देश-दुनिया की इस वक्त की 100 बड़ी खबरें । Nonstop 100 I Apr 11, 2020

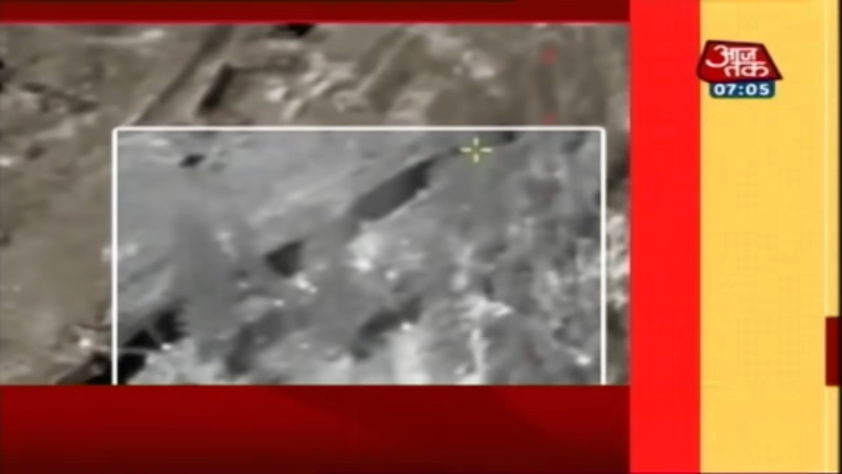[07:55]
जम्मो कश्पीर के कुब वड़ा सेक्टर में पाकिस्तान ने सीजफायर का उलंगन
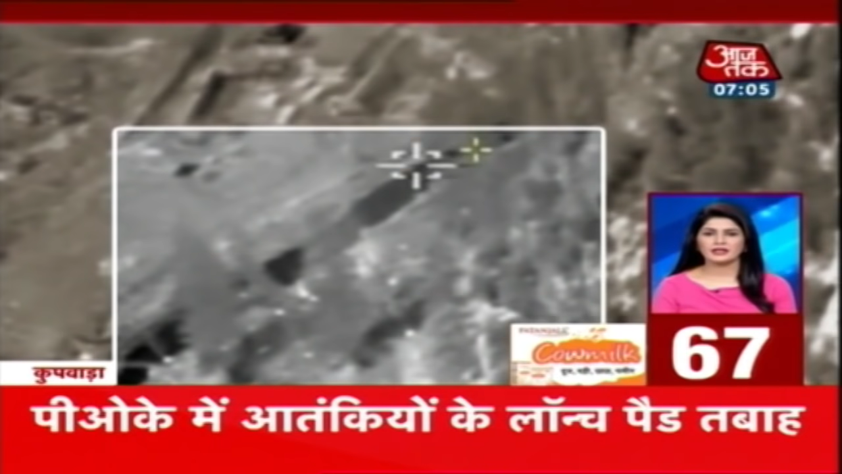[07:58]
किया भारत ने दिया करार्जवाब पियोगे में कई आतंगी लॉँच पैट तबा करार्जवाब मिले के बाद भी पाकिस्तान की हिमा का गल राध पुंच में की फारिंग न लगा